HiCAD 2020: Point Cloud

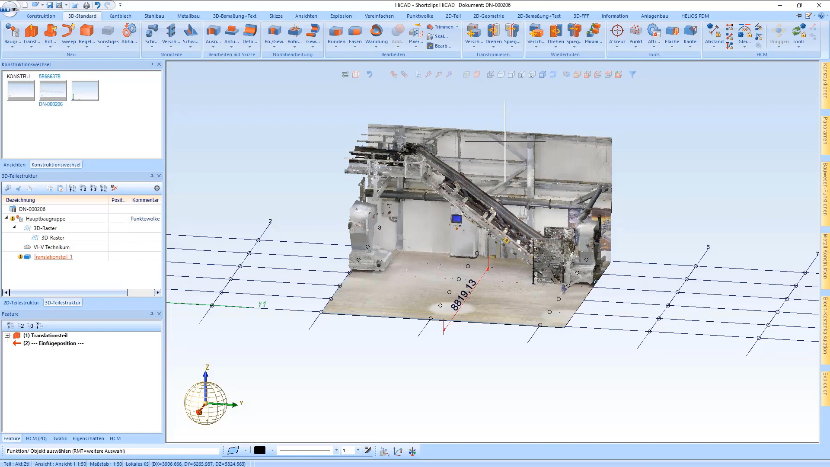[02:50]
You also have the option to set a measure for instance.
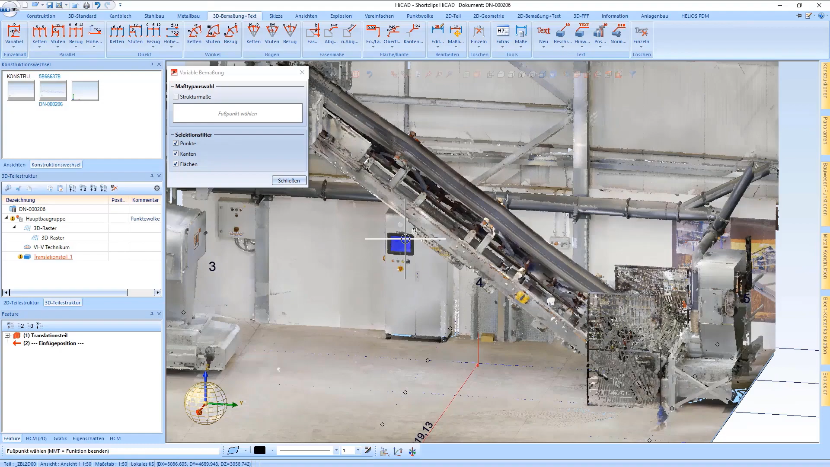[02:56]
So if you want to take a measurement I can use a 3D measuring. If I want to measure the height of the cabinet using the point from the point cloud.
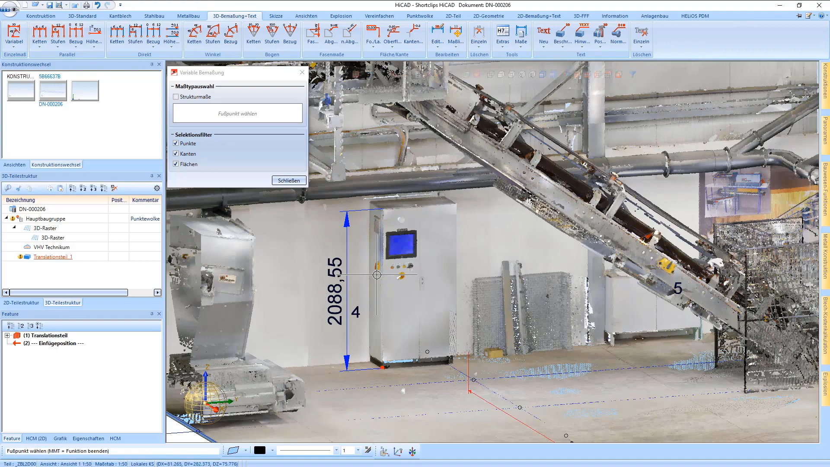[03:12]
Depending on how precisely the dimensions settings are set a result is generated.
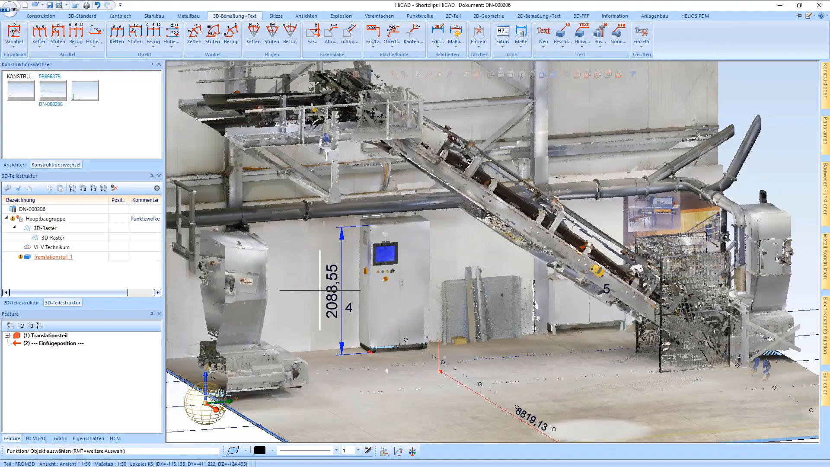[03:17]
In the next step I open the catalog and install a new part. And after that I have to place it.
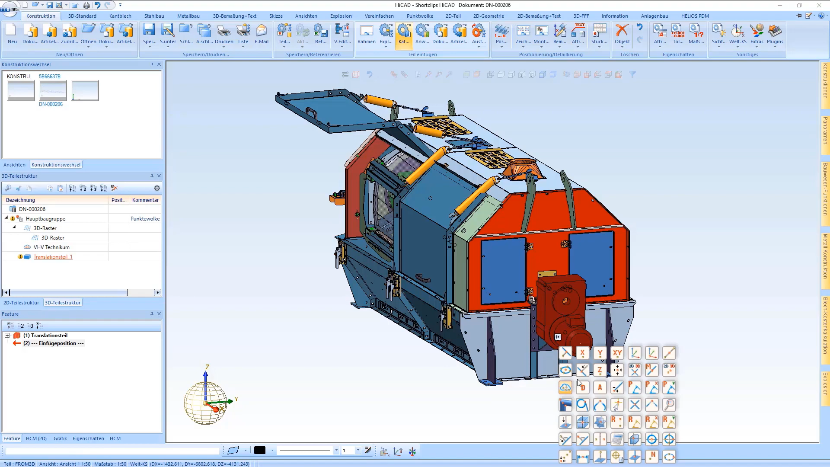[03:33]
And for this I hold the construction in the middle.
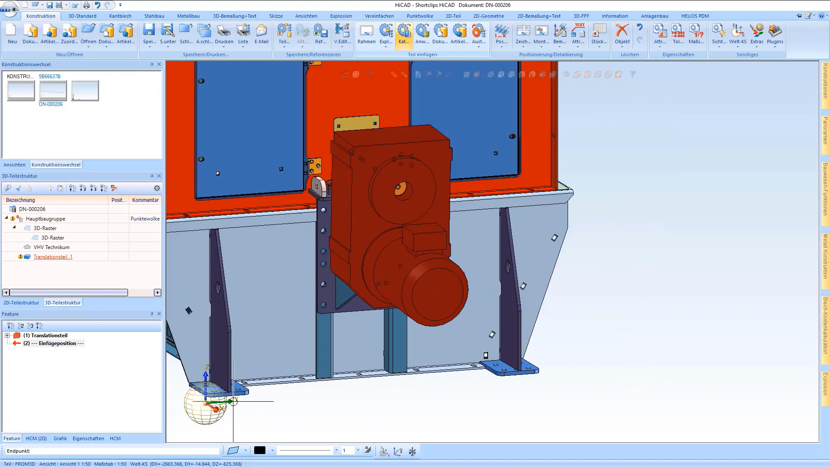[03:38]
Here I have the option to look at all disturbing edges and to make sure that the part
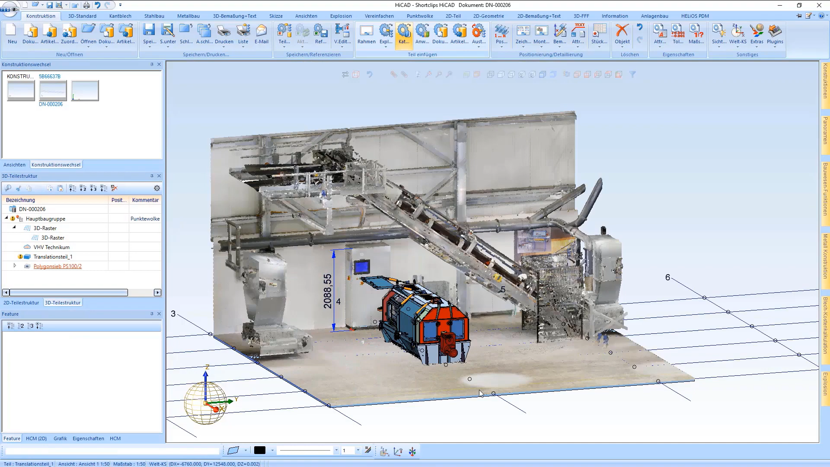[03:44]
fits well into this example or if necessary to adjust it.